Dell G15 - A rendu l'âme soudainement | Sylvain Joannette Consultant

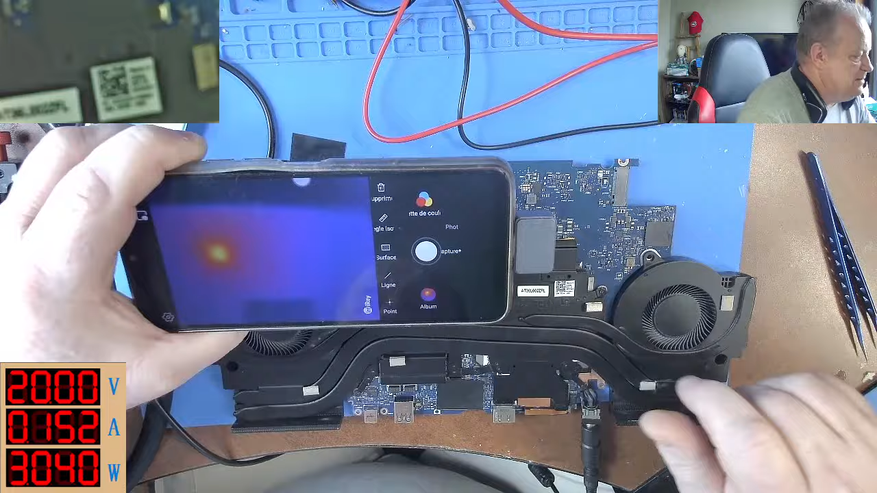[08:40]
Si je m'en viens ici, regardez le point orange que j'ai, moi, là. Je vais me prendre un pic en plastique. Ça arrive directement de ce chip-là. Fait que c'est lui qui a un problème. Là, c'est le multi-IO chip, ça. Aïe, aïe, je sais pas si je peux remplacer ça. On va regarder pour être bien sûr, là.
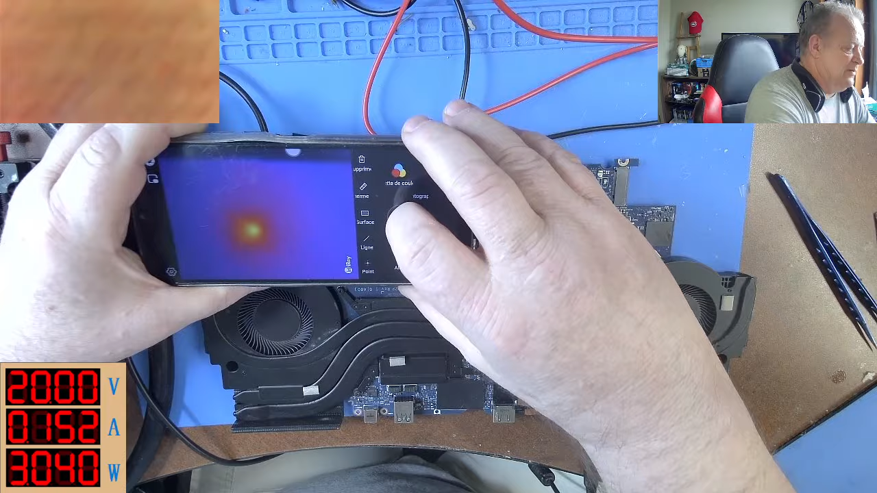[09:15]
Je vais prendre ça en photo. On va aller voir c'est quoi ce chip-là.